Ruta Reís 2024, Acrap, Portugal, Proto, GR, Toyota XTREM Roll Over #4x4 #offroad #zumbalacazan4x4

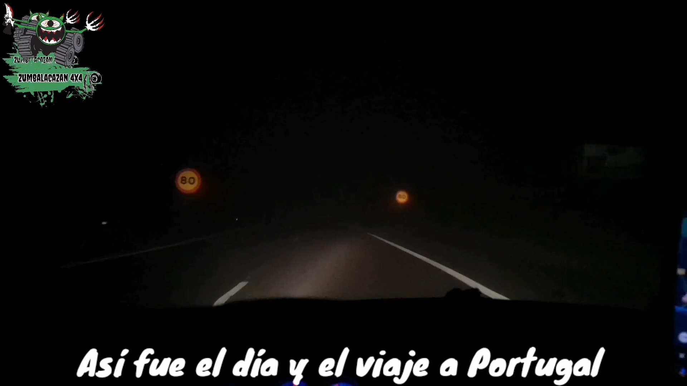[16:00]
Bueno, entrando en Portugal, nos vamos a la CRAP y nada, quedé ahora con Gómez en su casa, iremos en su patrol los dos, y incómodo el viaje por la niebla, muy bien, no hay más ningún problema, pero incómodo más que nada porque hay que ir despacio. Estoy ahora entrando en, llegando al puente del Miño,
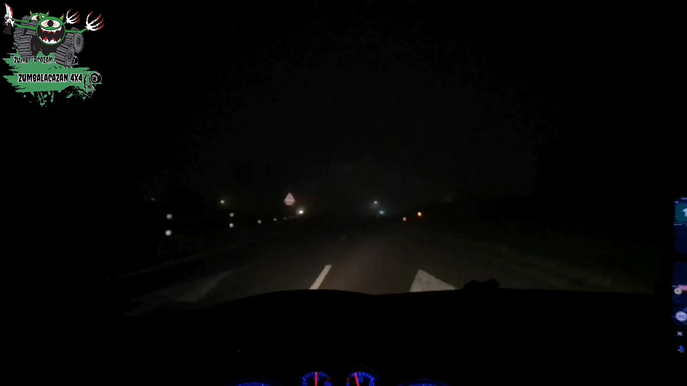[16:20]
ahora, incomodísimo el viaje, joder.
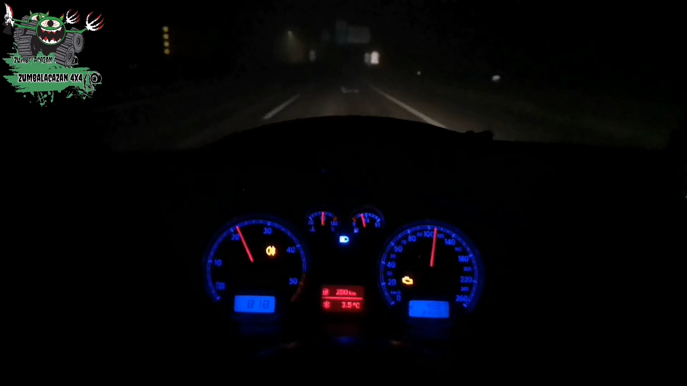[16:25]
No sabes si poner las cortas, las largas, ya no sé qué será mejor, no se ve, se ve mejor en el móvil de lo que veo yo, ya os lo digo ahora.
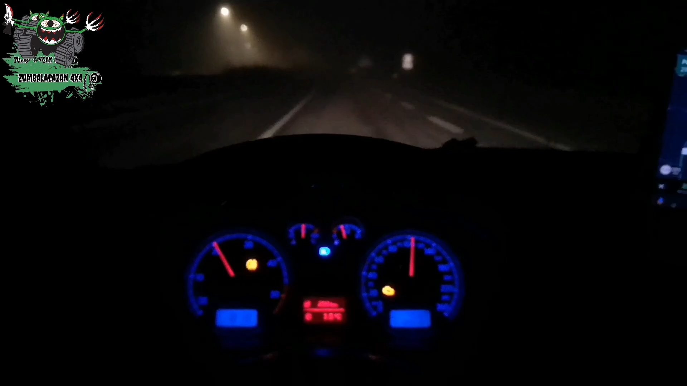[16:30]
Y aquí hay luz, aún menos mal, pero donde no hay luz, joder.
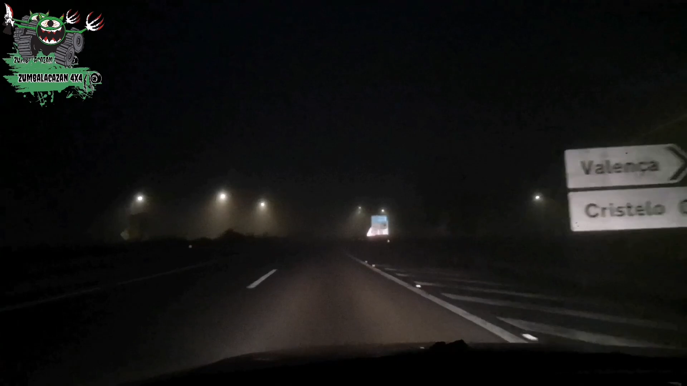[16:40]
Realmente se ve mejor en el móvil que lo que yo veo. No me digas por qué, pasa como en la nieve, siempre pasa igual. Bueno, vamos a coger, estamos llegando al peaje. Pero bueno, lo malo es que te obliga a ir más despacio. También salí con tiempo, eso es lo bueno. Aquí estamos. En el peaje. Vamos a coger el título. Vamos allá.